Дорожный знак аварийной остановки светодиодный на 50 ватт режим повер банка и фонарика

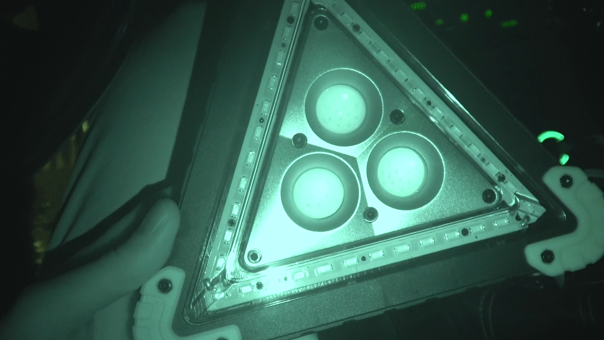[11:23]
Думал, будет полная шляпа, ну и реально рабочая штуковина. Маленький, да и эффективный. Поэтому ссылки будут в описании под видео. Рекомендую продавца. Четкий товар присылает.
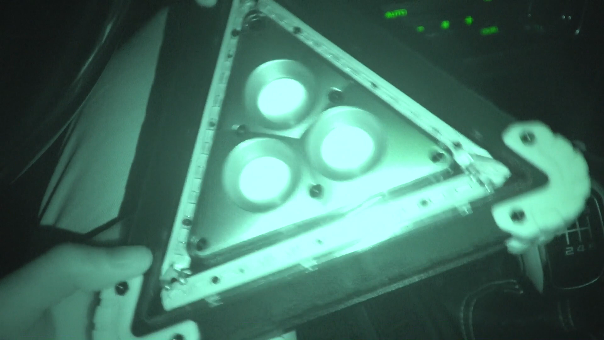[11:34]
Без каких-либо косяков. Кстати, аккумуляторы до сих пор уже неделю и даже больше уже стоят. Даже не заряжал, не подзаряжал, пока она приехала. И не теряют заряд. Хоть аккумуляторы и полное говнище.
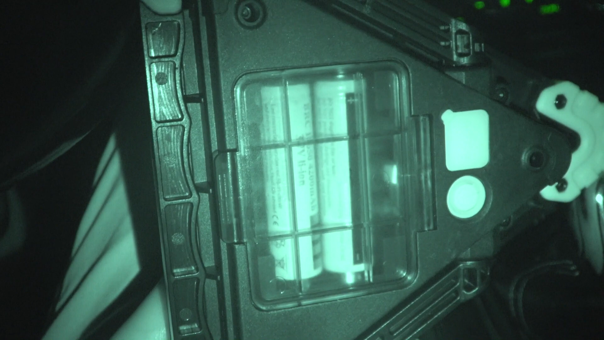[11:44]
Аккумуляторы можно будет заменить в любом случае. Но знак однозначно советую. Потому что штука классная. Он маленький. Конечно, наши автомобильные не складные зачастую. Но этот, по крайней мере, эффективен. И фонарик, и подсветка, и удобная ручка. Ой, ручка. Для переноски.